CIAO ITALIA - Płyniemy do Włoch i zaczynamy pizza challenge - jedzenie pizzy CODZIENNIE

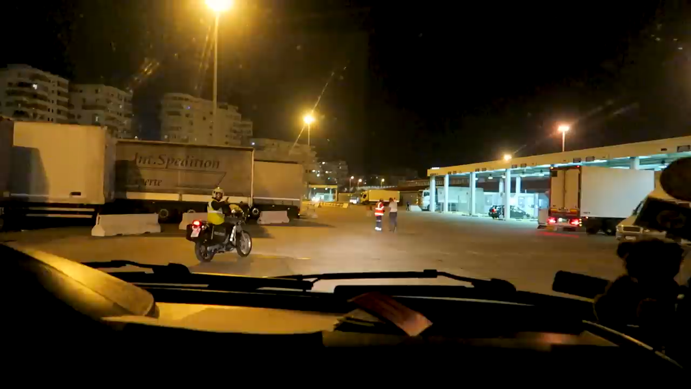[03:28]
Przyjął jego kolega na motorze, który nas eskortował do miejsca, gdzie prześwietlają tiry. No i zablokowali tam tą kolejkę tirów.